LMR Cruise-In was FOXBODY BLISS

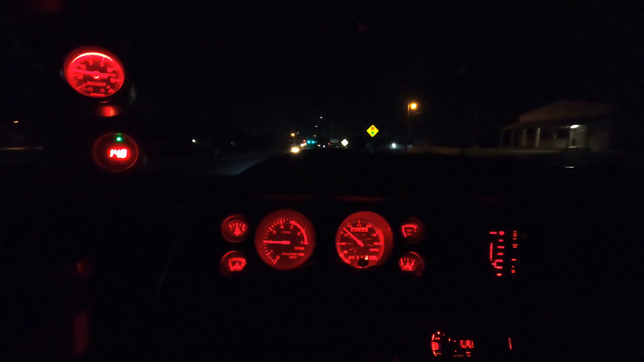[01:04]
A lot of you probably don't get to see the car with the lights on like this at night. But, yeah.
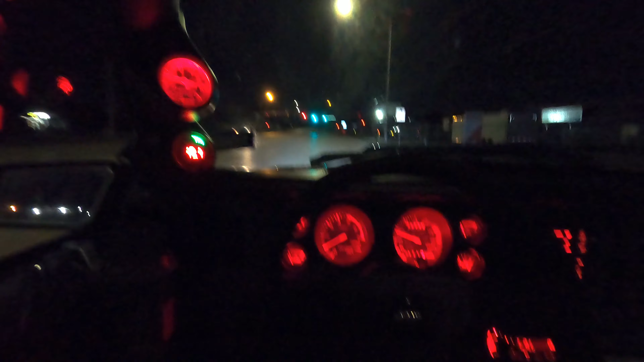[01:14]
Let's see here. It is, I think, what, 5:30? No, it's about 5. Actually, I take that back. It's 6. Supposed to meet up at Albertson's here at 6 a.m. and then we're heading to TMS.
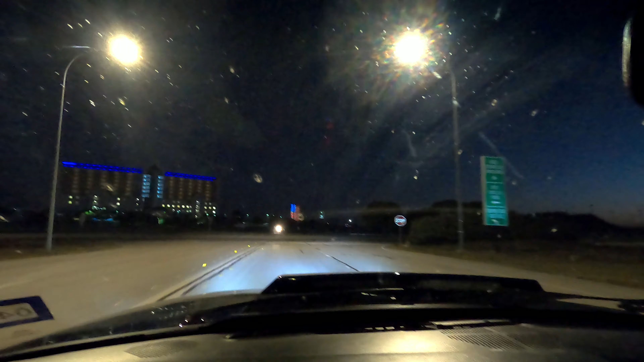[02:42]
All right. We are here. Something got crap all over my windshield, but here we are. Early.